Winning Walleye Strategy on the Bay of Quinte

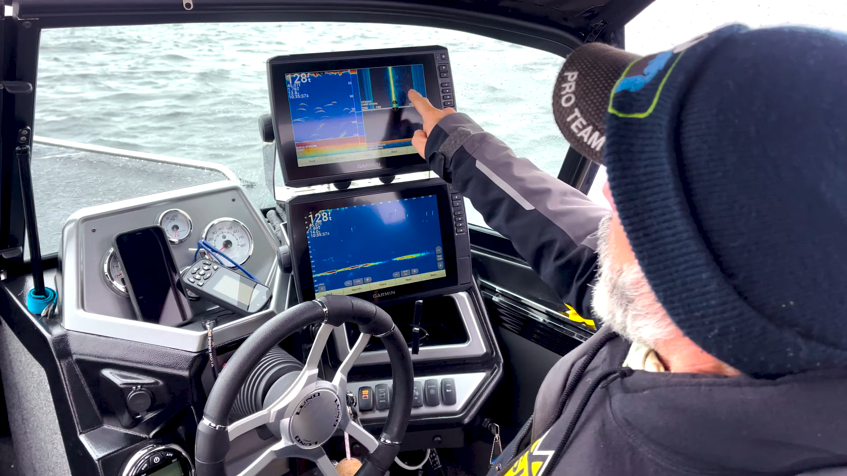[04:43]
But these thicker marks should be our giant walleye that we are targeting today. I also have my side scan. Middle line being the center of the boat. The dark area is open water. And the lighter area here is bottom.
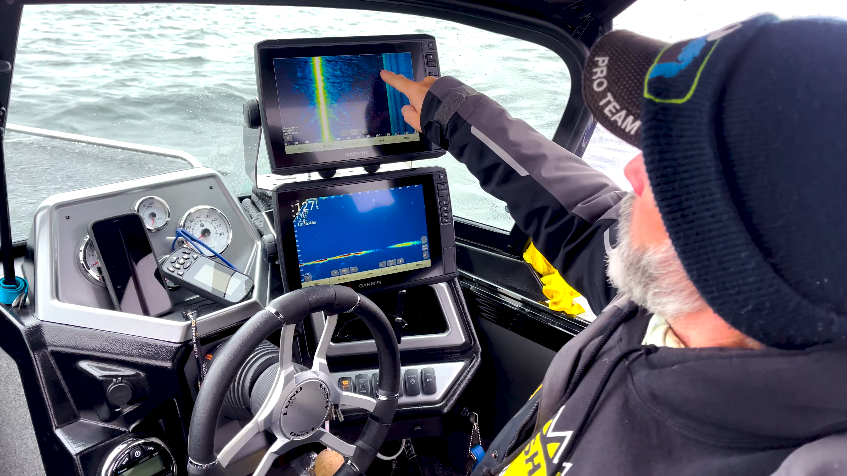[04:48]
As you can see, all these white little marks are the walleye off to the side.